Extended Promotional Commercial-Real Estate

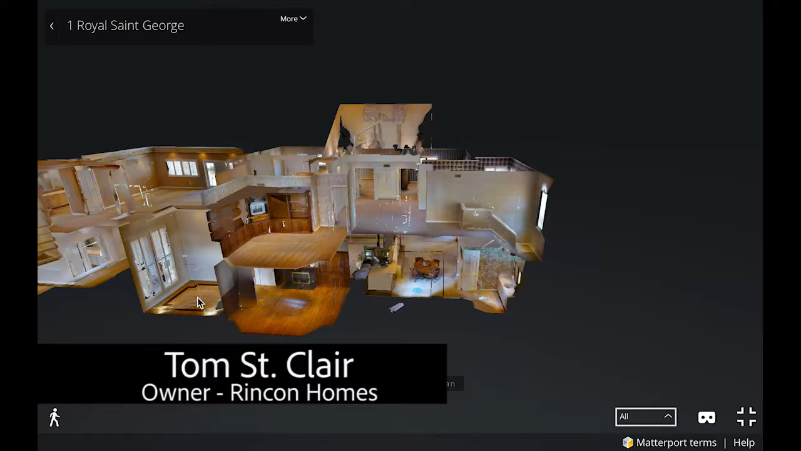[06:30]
BG3D technology which we pioneered in Orange County It removes the walls and ceiling from your home and allows buyers to understand the full scale of your home This works especially well on larger properties like this one